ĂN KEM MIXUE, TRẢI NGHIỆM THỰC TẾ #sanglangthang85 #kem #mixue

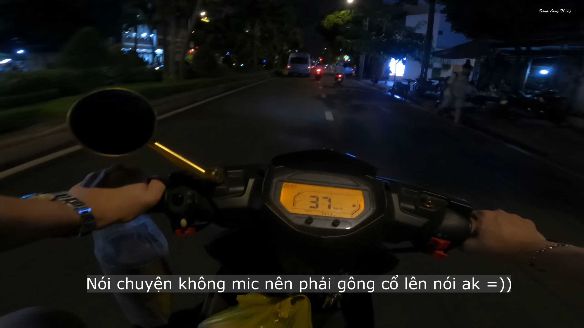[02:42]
Đồ đạc đang cồng kềnh trên xe này chứ. Vô dứt luôn nữa, nóng hổi luôn. Chứ ra vô rồi cũng lại mất công rồi. Nó đang đi trên đường Phan Xích Long này. Thì quang cảnh bây giờ là bao nhiêu? Bây giờ là 8 giờ rưỡi tối. Thì phố sáng như thế này, xe qua lại như thế này nè, gió thổi vô mát lắm anh em ạ.
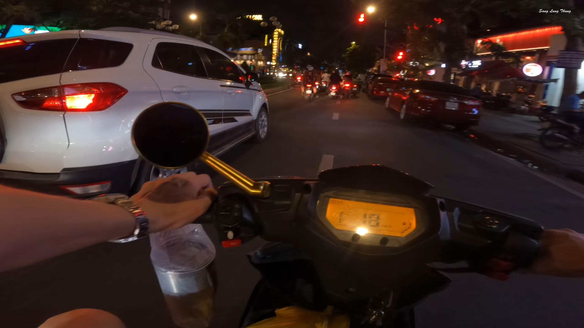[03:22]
Quán lẩu đây mình đi ngang qua ngang lại hoài quán quán lẩu Hu Tông á. Thì bữa nào anh em đăng ký kênh đầy đủ à, vô quay hết cái tất cả cửa hàng trên cái con đường Phan Xích Long này cho anh em xem. Cũng đâu phải chữ đạn chữ lúa đầy đủ chứ, quay không biết, quay không khéo lỗ thấy bà luôn.